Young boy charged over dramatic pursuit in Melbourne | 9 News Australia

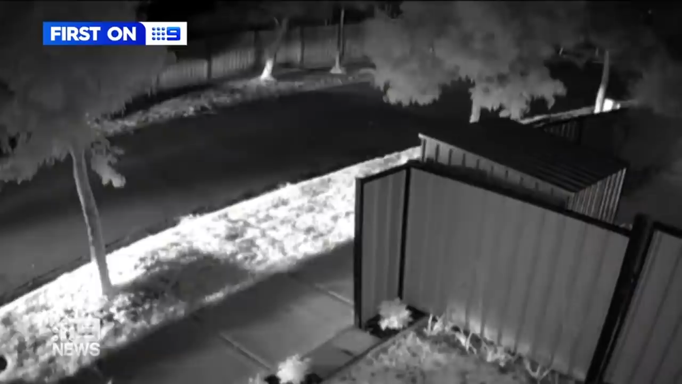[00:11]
An allegedly stolen car had just slammed into a tree before the five youths inside bolted. But police weren't far behind.
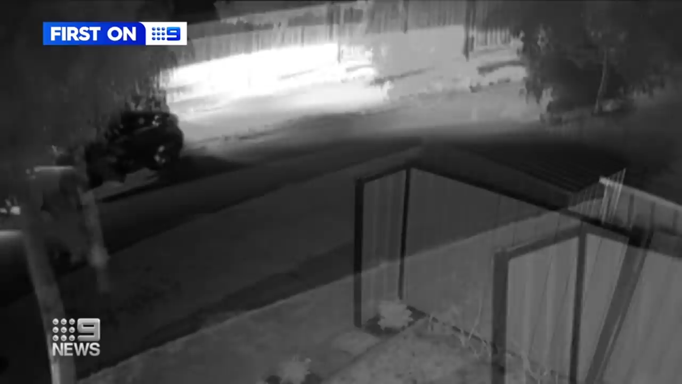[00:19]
Chaos unfolded at Trugger Niner just before three this morning. Five, six, seven police cars. I noticed a chopper.
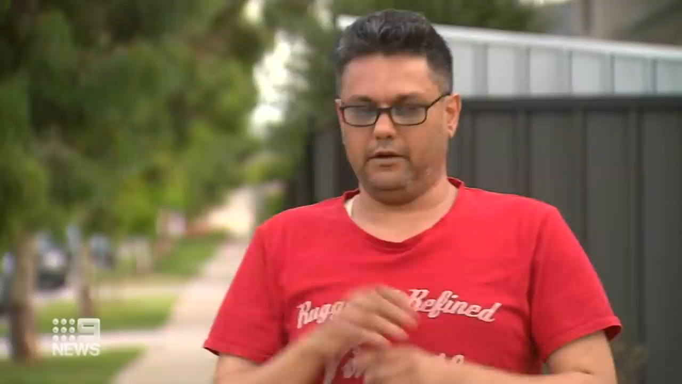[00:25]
The more scariest part was when they jumped.
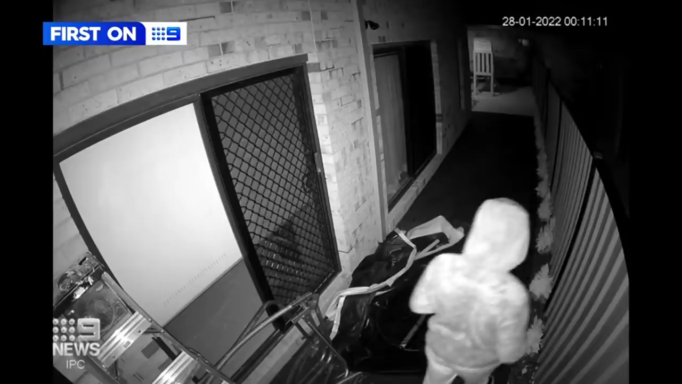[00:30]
Bursting through shrubs, the group, aged between 12 and 18, hid at this Sedgefield Avenue property.
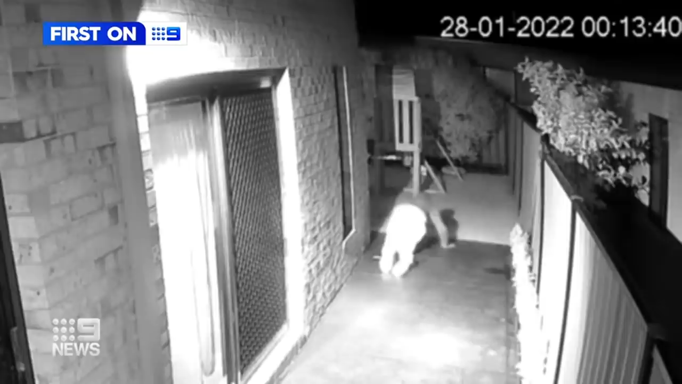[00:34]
Their attempts to escape police were short-lived.